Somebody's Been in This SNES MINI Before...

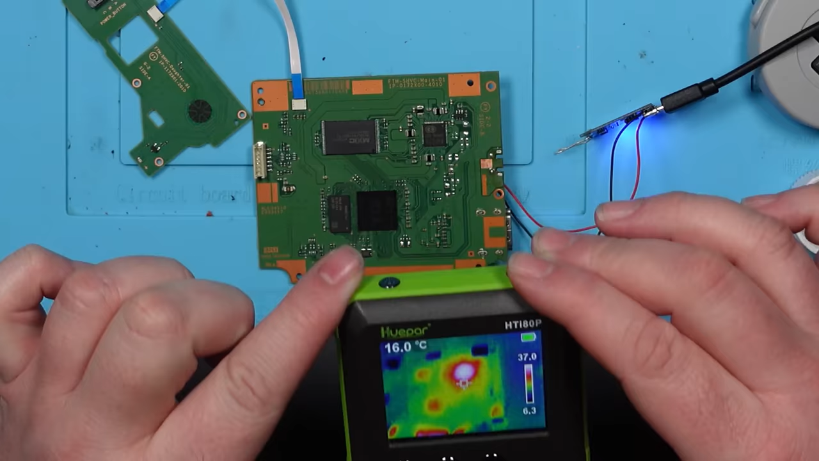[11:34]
On screen: spot 16.0°C
oh yeah that's hot right let's have a look see what that chip is so it's this one here AXP223 don't know what that is but let's check around it see if anything's shorting
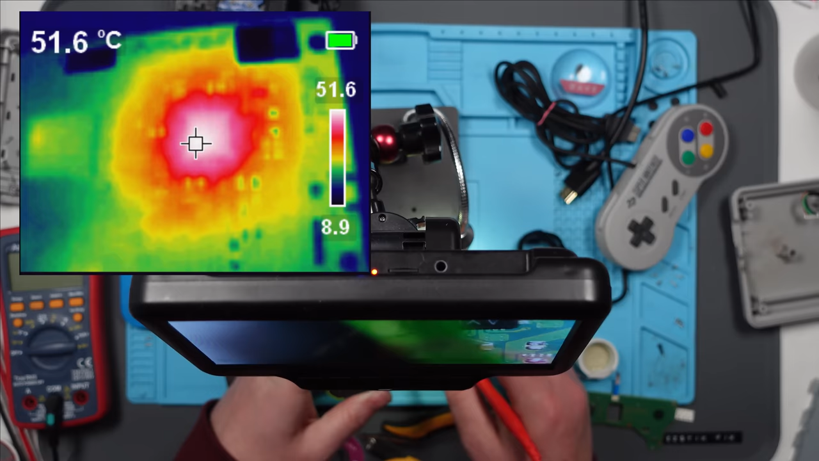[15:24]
On screen: spot 51.6°C
yep and that is the CPU so I'm pretty sure this is game over